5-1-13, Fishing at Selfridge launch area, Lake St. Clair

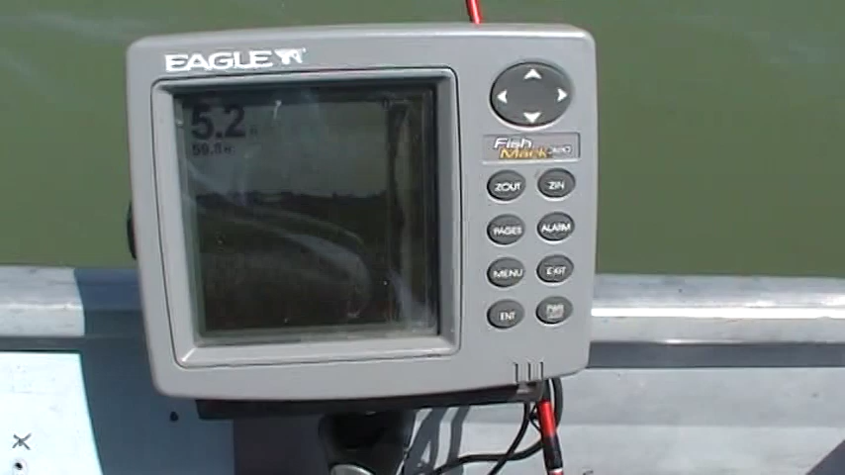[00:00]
May 1st 2013 fish finder going off like crazy fish all over the place here just north of Selfridge in between
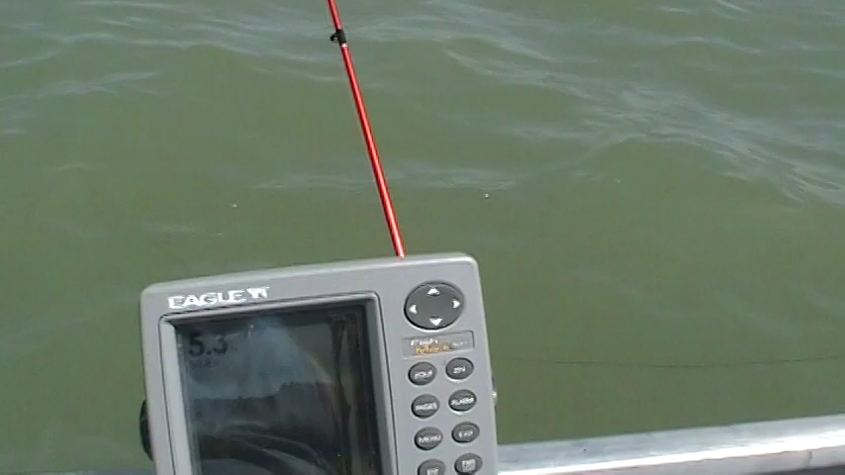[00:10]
Salt River and Selfridge launch just like everybody said in that work there sure appreciate it 5.3 feet of water temperature about 60 degrees
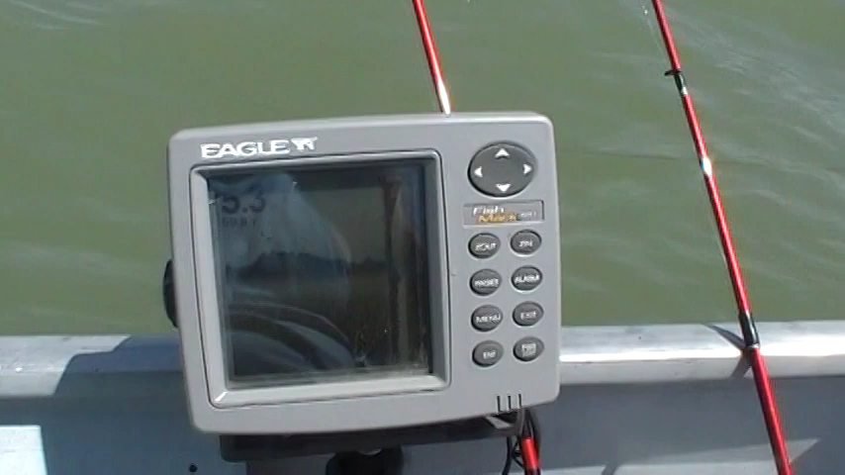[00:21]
beautiful day for fishing got the pike pole out there with a little piece of bait on it got the nice nice sized